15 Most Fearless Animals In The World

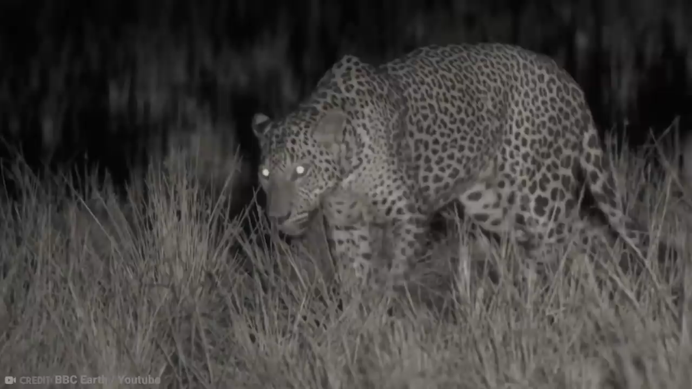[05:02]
Well, that's exactly how a leopard pounces on its prey in the wild. They're very agile runners and climbers and will hide in trees, and then all of a sudden, wham, they attack from above.